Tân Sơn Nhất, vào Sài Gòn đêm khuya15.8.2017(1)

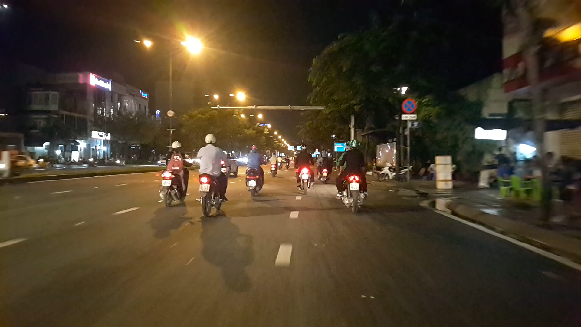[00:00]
Xin chào quý vị Hải Cơ Minh đang có mặt ở phi trường Tân Xuân Nhất vừa đi ra ngoài đường Trường Sơn hướng vào trung tâm Sài Gòn tối ngày 15 tháng 8 hay 17 giờ Sài Gòn đang mát vì nhiệt độ bây giờ khoảng 27 độ C không mưa giờ khoảng 10 giờ 10 phút tối
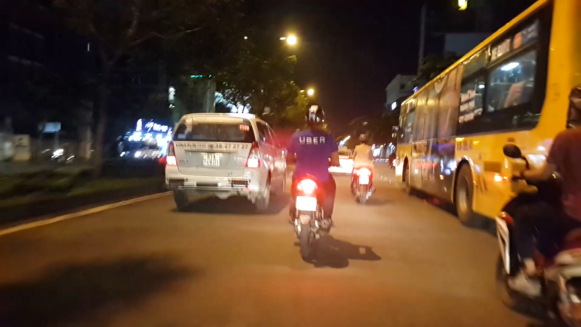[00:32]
đây là những cảm giác mà quý vị vừa xuống Sài Gòn thấy xe cậu chạy diesel ha
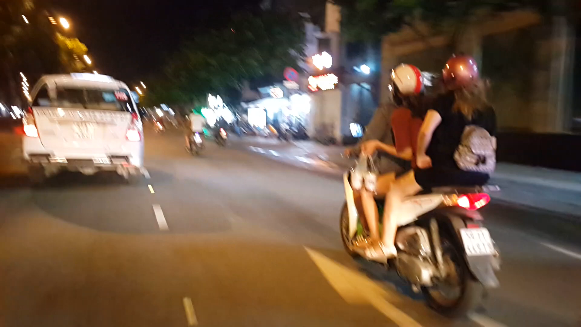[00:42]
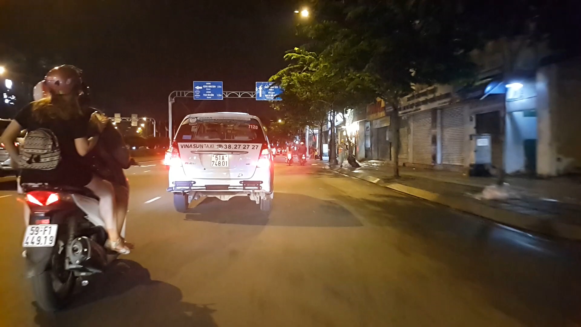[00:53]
vài lần nữa bên trái là đầu công viên qua những thủ cấm cờ ASEAN
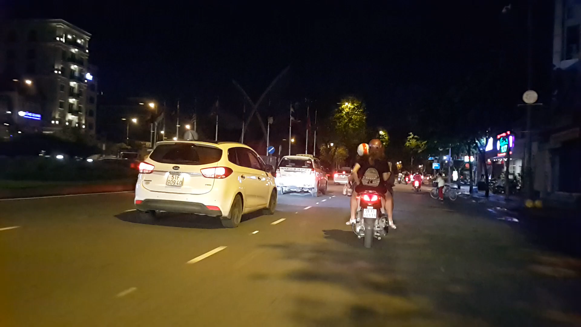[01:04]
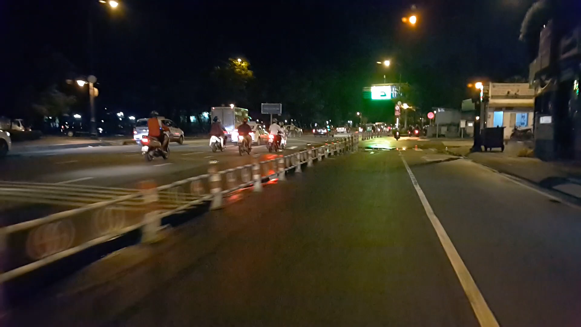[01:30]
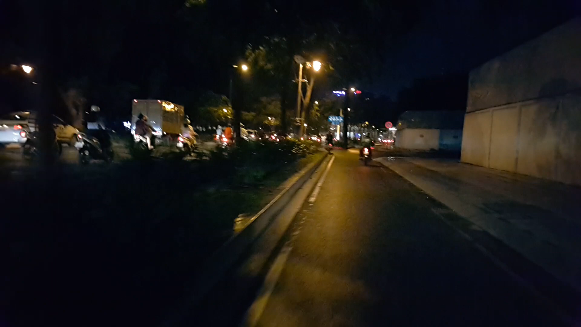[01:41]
phía trước đây là hướng về Lăng Chá Cả ngày xưa có mộ của cha
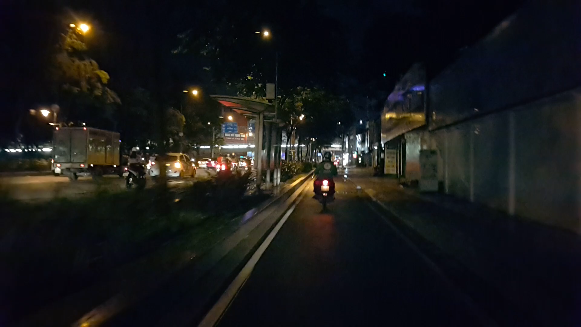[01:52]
sứ Bá Đà Lộc sau này người ta rời đi rồi nhưng vẫn còn có tên là Lăng Chá Cả
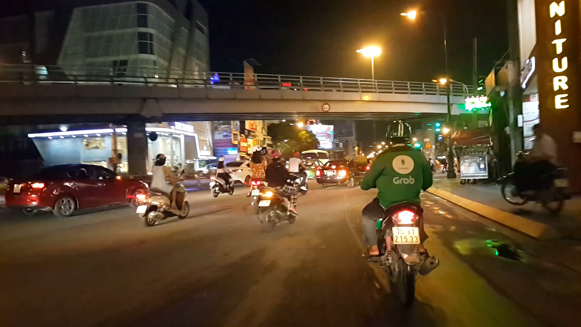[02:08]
rời đây nửa trái là đường
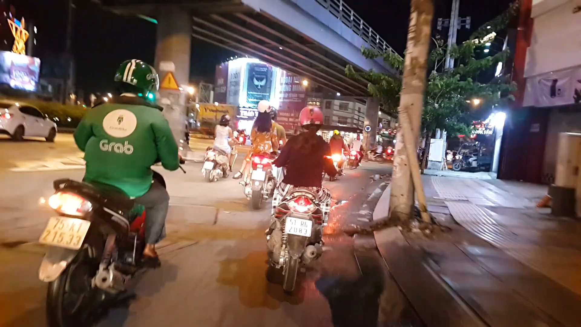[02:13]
Võ Tắm và Nhân Thụ đi về ngã Tư Vĩ Hiền rẽ phải là đường Cộng Hòa
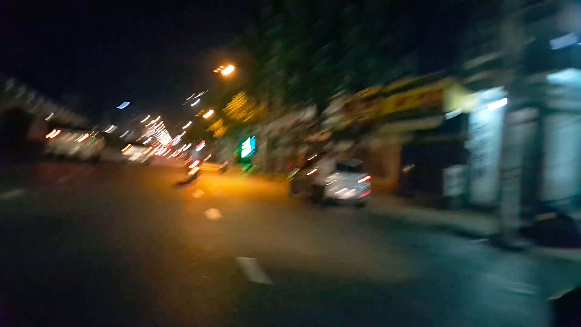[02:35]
trời càng về khuya càng lạnh xe cũng thưa dần giờ chỉ còn những người đi chơi,
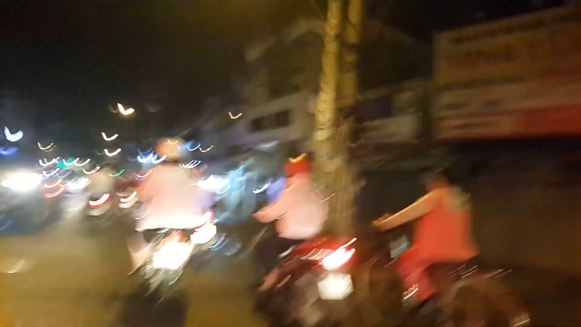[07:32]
Hãy subscribe cho kênh La School Để không bỏ lỡ những video hấp dẫn Phía trước đây là đường Tân Kỳ Tân Quý Nổi tiếng bán cá lốc nướng nguyên toàn là gì
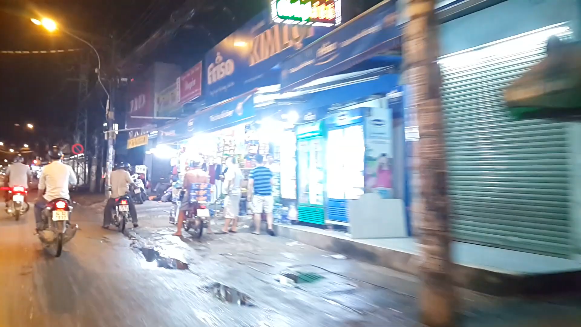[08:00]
Bên phải là đường Lê Trọng Tấn, đi ra Tư Gò Mây Đi về Vĩnh Lộc
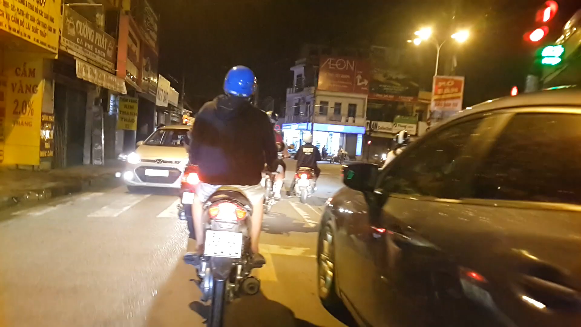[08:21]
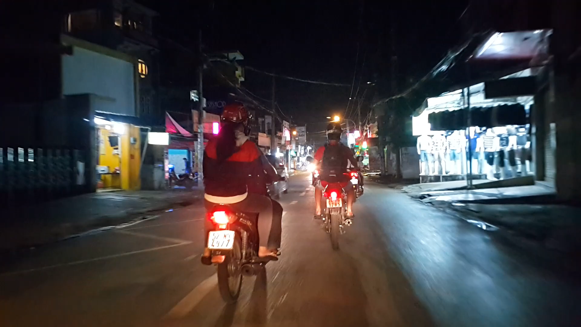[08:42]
Sài Gòn đêm khuya vẫn còn xe khổ không trải